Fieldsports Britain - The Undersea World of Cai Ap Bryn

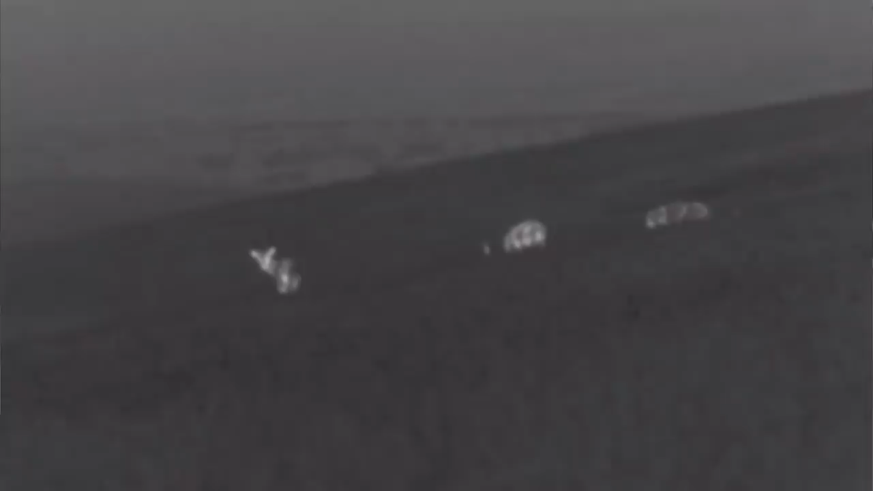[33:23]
It is always an issue as the stags summer there in their bachelor herds.
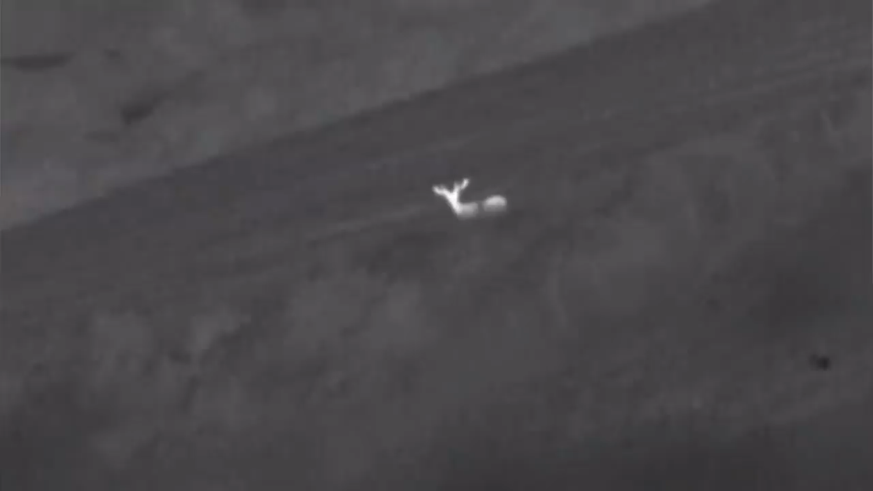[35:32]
A big country for big animals and Tom has been watching this crop closely in recent weeks. As a result he is confident we will see multiple reds tonight.
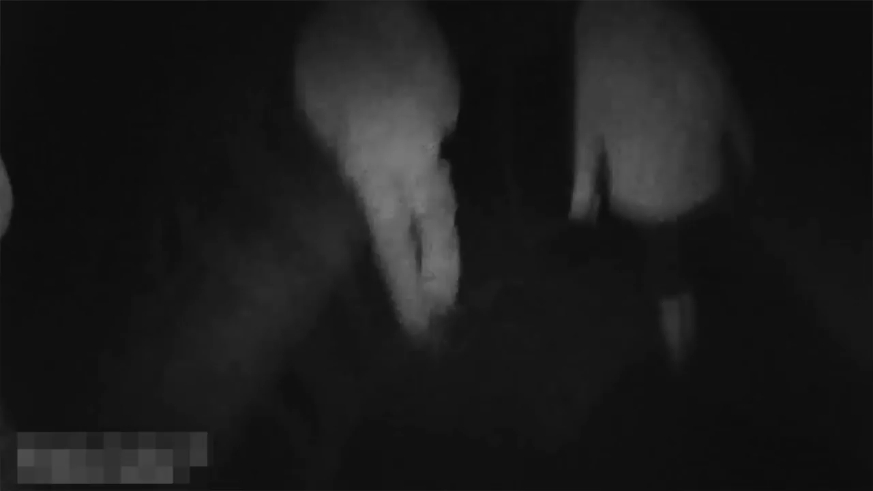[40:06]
Shady characters walk through a field at night, climb over gates looking for shooters.